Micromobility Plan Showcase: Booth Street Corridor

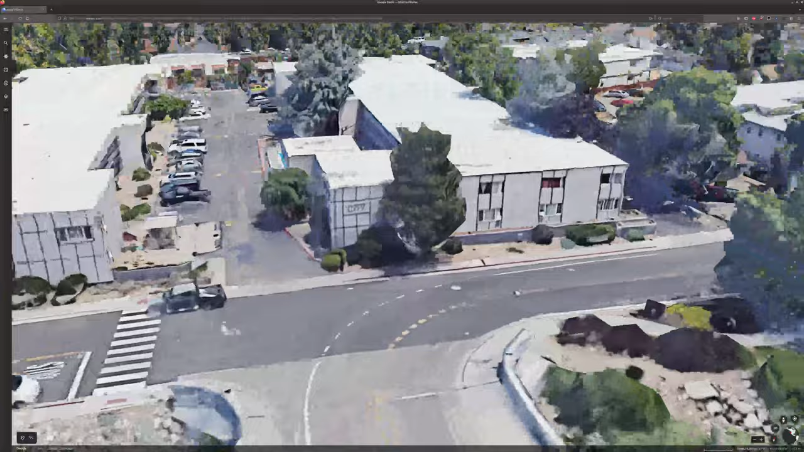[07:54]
there's no signage there's no warning it just kind of dumps out in the middle of a curve
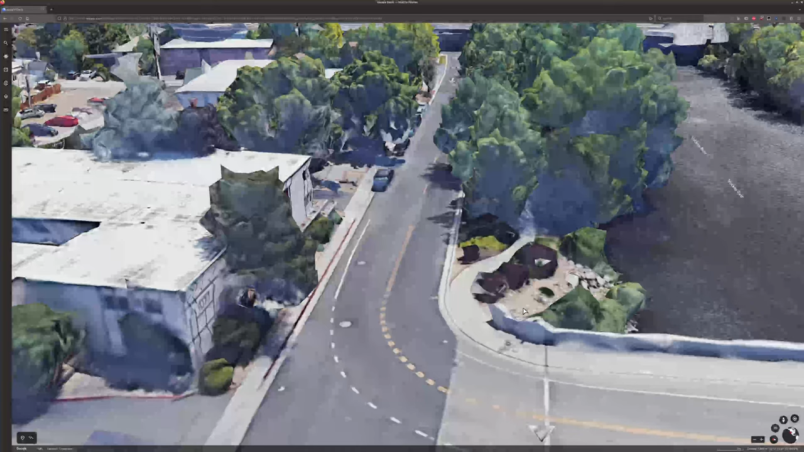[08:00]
and there's another problem here let me go to the to the street view of
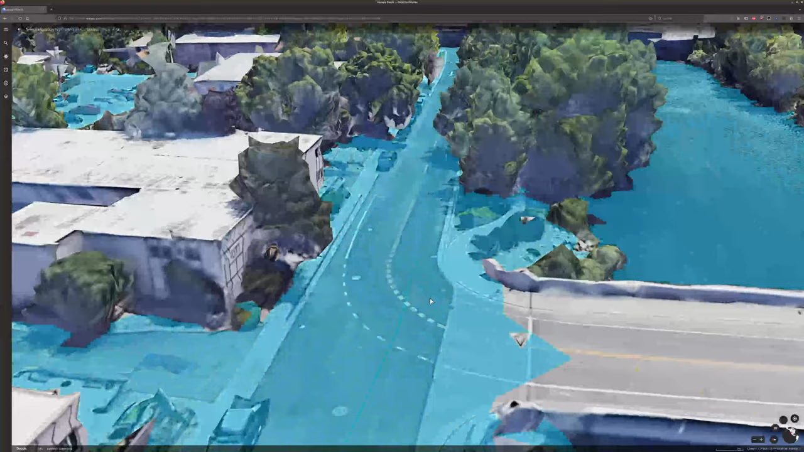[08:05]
this so that way you can see where the uh hopefully you'll be able to see a little bit more um
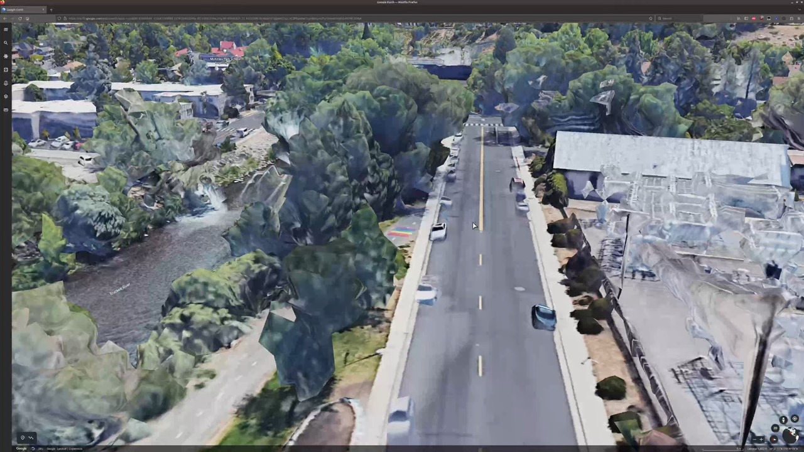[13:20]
uh the actual corridor for cars though is pretty wide we're talking maybe like 12 feet of room which is suitable for something that should be 30 35
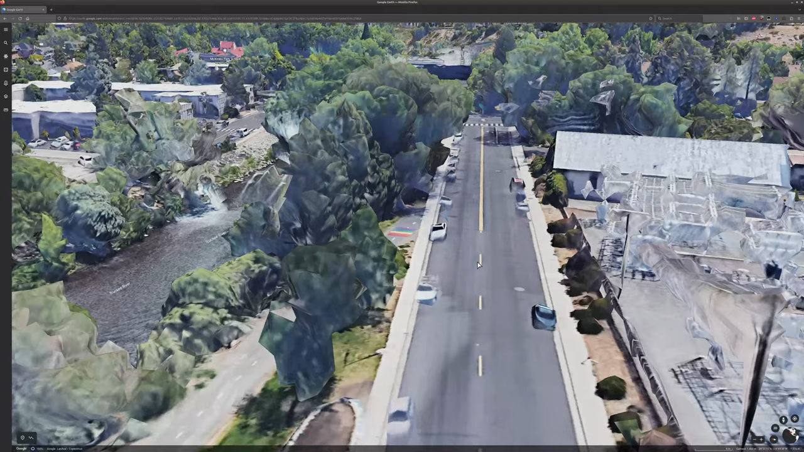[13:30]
40 miles an hour but yet this is a small residential community here and this is
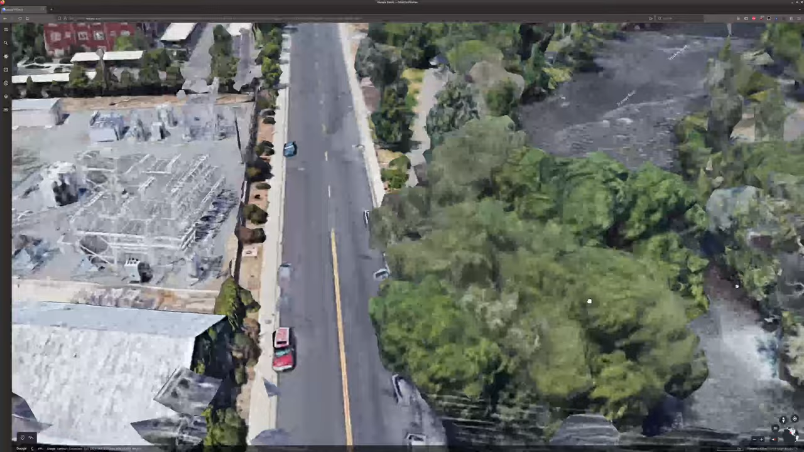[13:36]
also doubled as the truckie uh river path or the tahoe
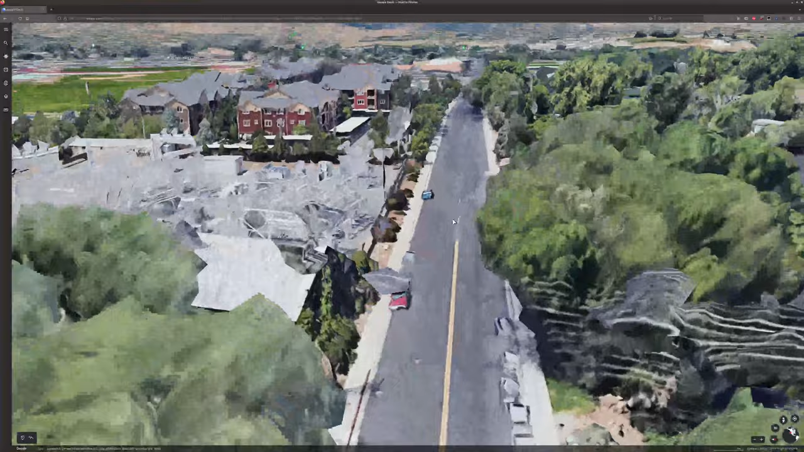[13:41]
pyramid bike trail so this is a bike boulevard and yet it is shaped and
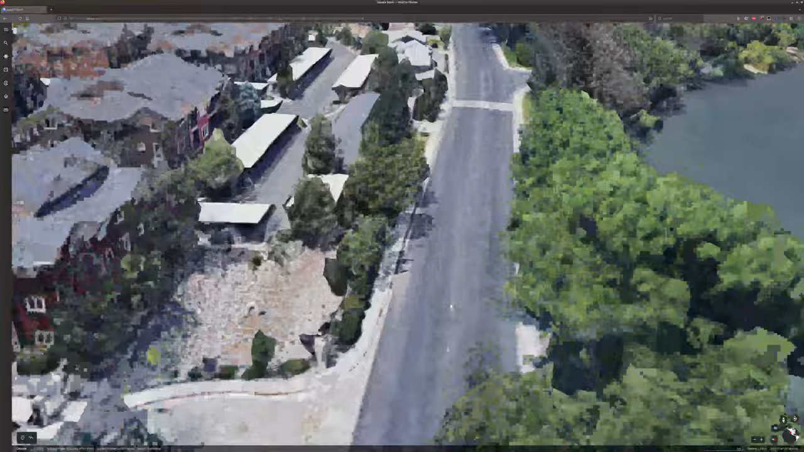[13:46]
paved like it's not safe for car for for bicycles the only speed table that i see here is right here where they have the intersection to
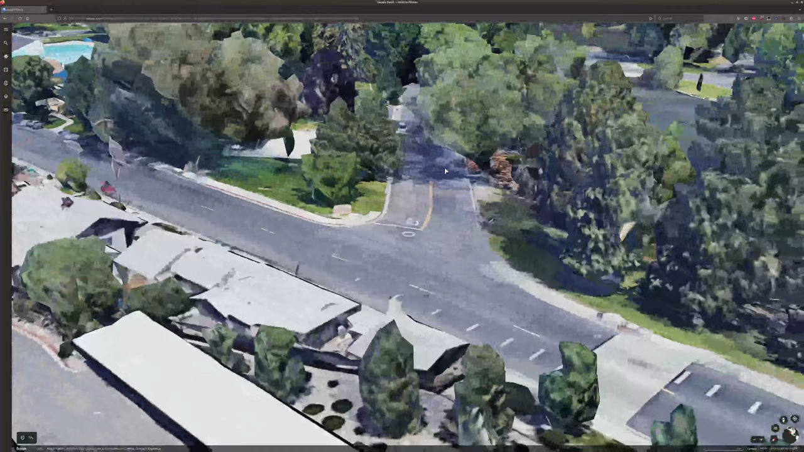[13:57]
go into the the park area and that's it the rest of it is pretty flat so there's not a lot of speed
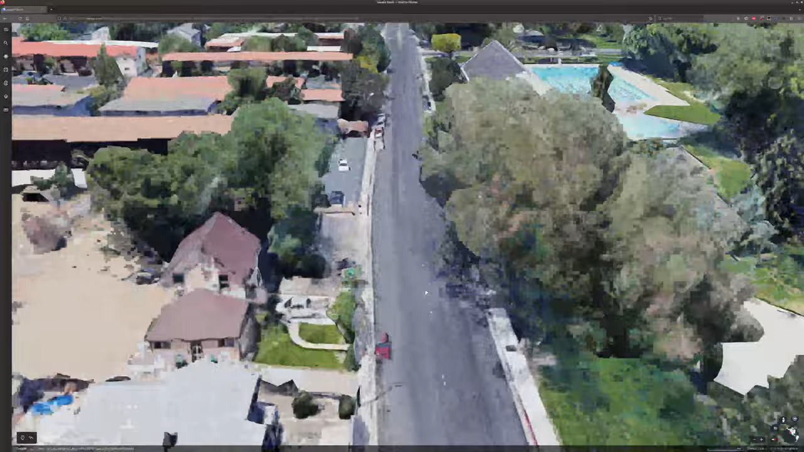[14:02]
calming on this entire area here they do have this little divider here uh so that way people cross in this uh to get to and from the park here and there's another one that's over
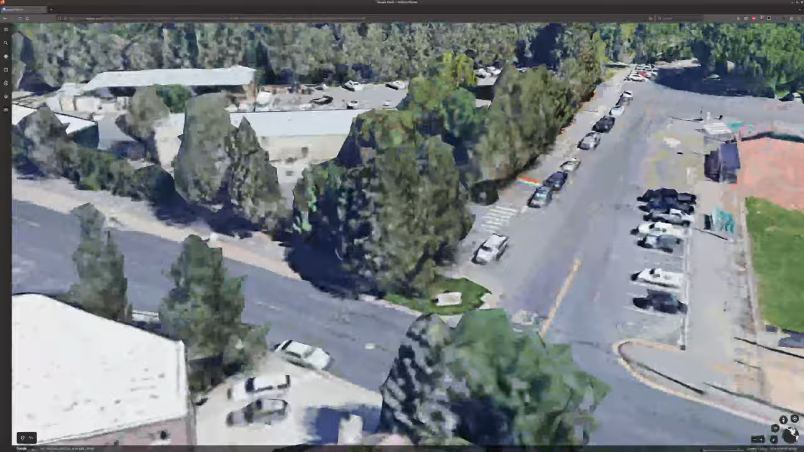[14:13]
here let's see where it's at once you get to riviera street there's another
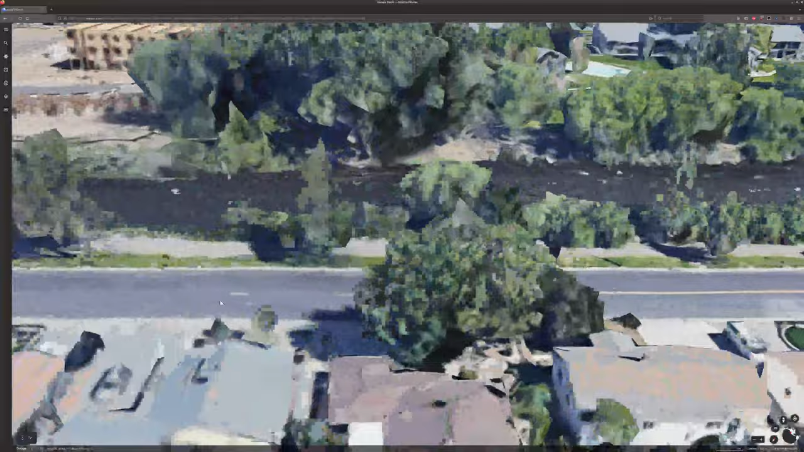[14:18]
one and it's past that there we go here's the one right there
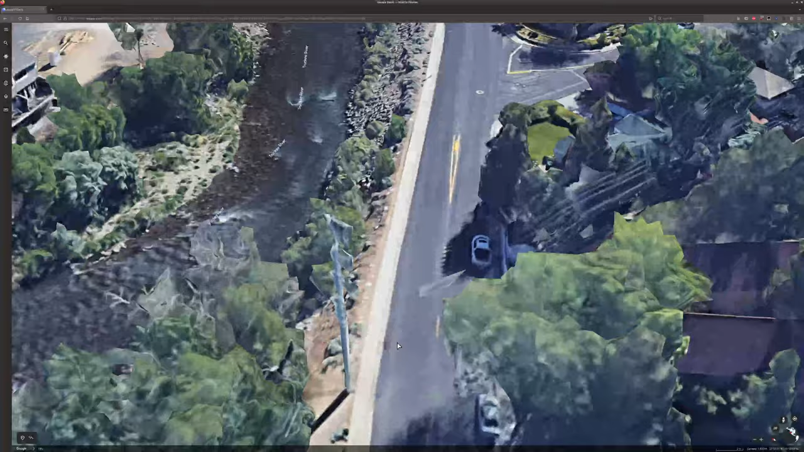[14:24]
it's kind of sort of half-assed it's like yeah you wanted to kind of slow down but look how large this